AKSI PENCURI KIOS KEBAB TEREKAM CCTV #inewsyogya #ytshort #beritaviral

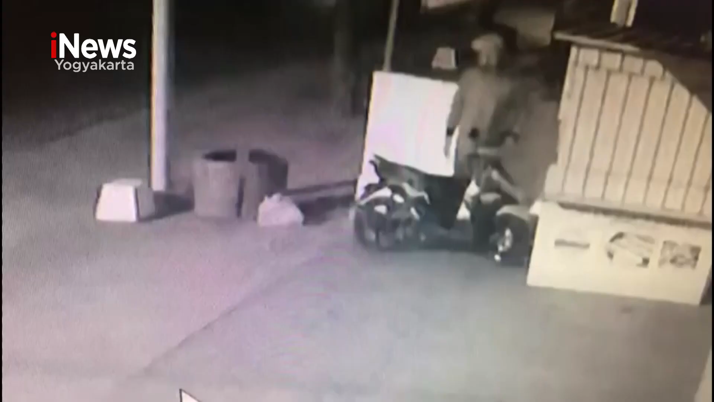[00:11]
Kamera pengawas merekam seorang pemuda yang mengendarai sepeda motor berhenti di depan pintu kios di halaman sebuah sualayan di Desa Kalongan, Kecamatan Purwoda di Gerobokan. Sambil mengamati suasana di sekeliling, pelaku kemudian mengambil sebuah alat yang digunakan untuk membuka gembok yang terpasang di pintu kios. Setelah pintu kios terbuka, pelaku kemudian menggasak tiga buah tabung gas yang tersimpan di dalam kios sebelum akhirnya kabur.